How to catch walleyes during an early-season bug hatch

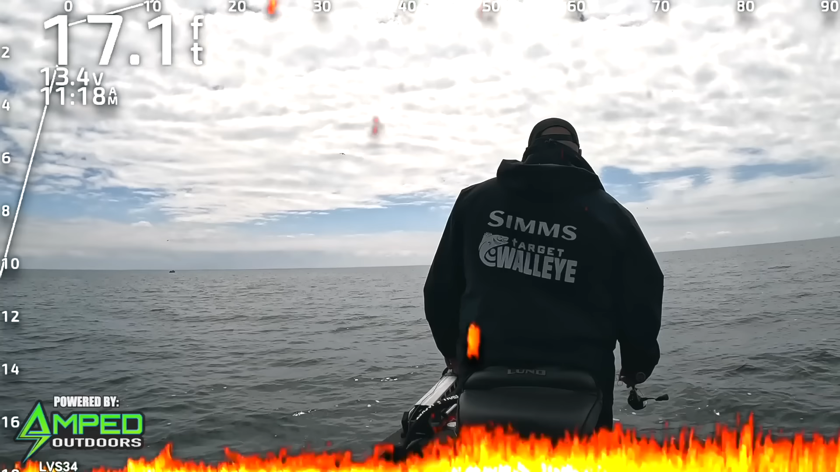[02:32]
On screen: depth 17.1 ft
So I gotta put the pride away, put the plastics down for today, fight these bugs off, and see if we can scrape up some fish, put some fish in the boat. Got one looking at it, just a solo.
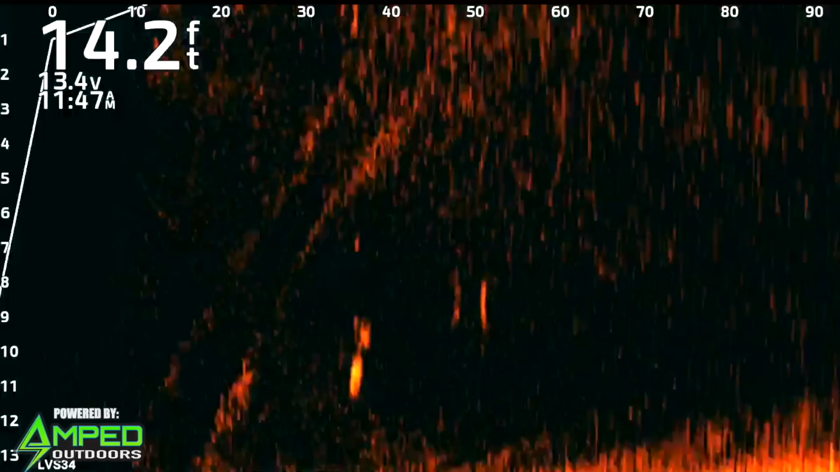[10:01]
On screen: depth 14.2 ft
So now I wanna play around with different stuff and see what they will eat besides this.
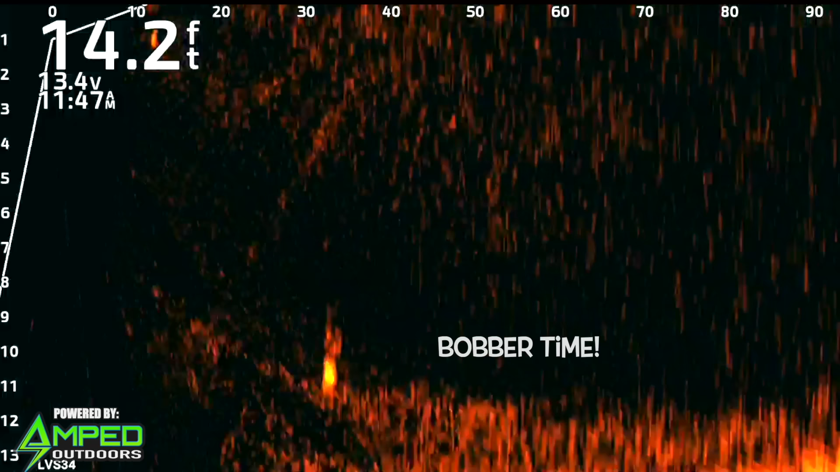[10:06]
On screen: depth 14.2 ft
I just got that little kid feeling because my bobber was shooting down.